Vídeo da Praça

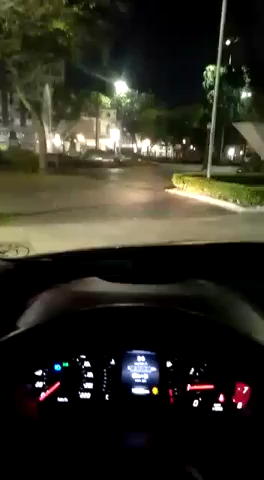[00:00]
E pessoal, eu acho que eu vou fazer uma loucura agora. O que que a bebida não faz na cabeça do cara, né, meu? Aqui é a praça. Eu tô estacionado em frente à catedral. Vocês podem ver a catedral aqui atrás de mim.
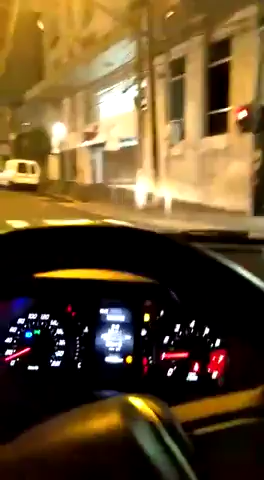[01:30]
Aqui é a Casa da Cultura. Vamos lá, vamos lá, vamos lá. Passou um carro aqui agora. Deixa eu ver se tem uma vaguinha aqui. Eu vou. Parei aqui. Parei aqui. Que loucura, velho.
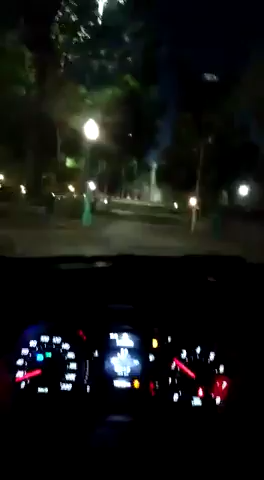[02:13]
ó. Ó o chafariz ali, ó. Ó o chafariz da Júlio. Vou entrar aqui. Vou dar a volta aqui no chafariz, ó. Que loucura!